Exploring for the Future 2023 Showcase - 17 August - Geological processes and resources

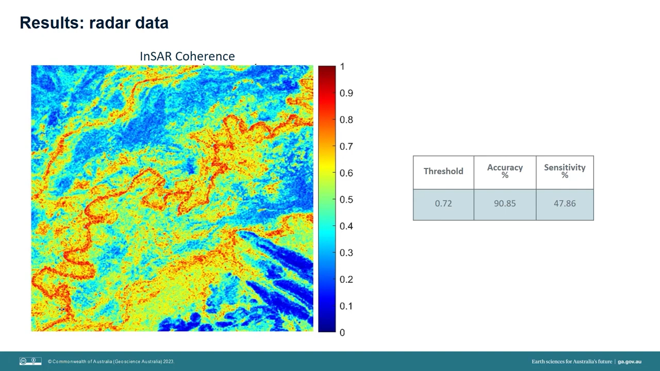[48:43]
we found that this index was able to correctly identify 48% of areas classified as high potential of groundwater dependence and 91% of areas classified as low or high potential. So it's performing quite well.